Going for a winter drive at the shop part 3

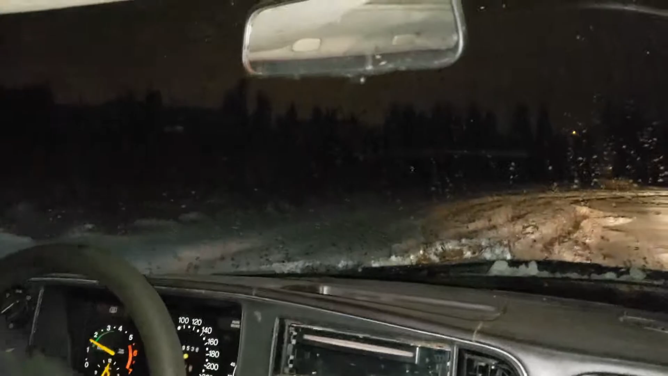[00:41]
let's see if we can get stuck again. Oh, it's deep there.
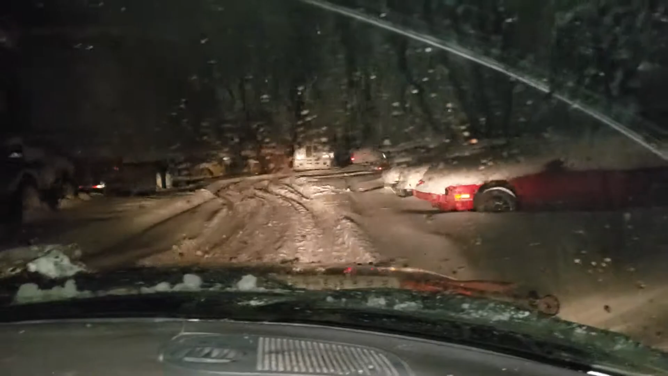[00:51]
We've got our trusty shovel though, and our winter tires which are installed backwards. Yeah, they're good one way. Not the direction we're going now. I wonder if one side's one way and one's the other though. Oh, you know. Could be. I already drove through this, so you can see the car already goes. Let's go through the snow dunes. Big ol' drifts.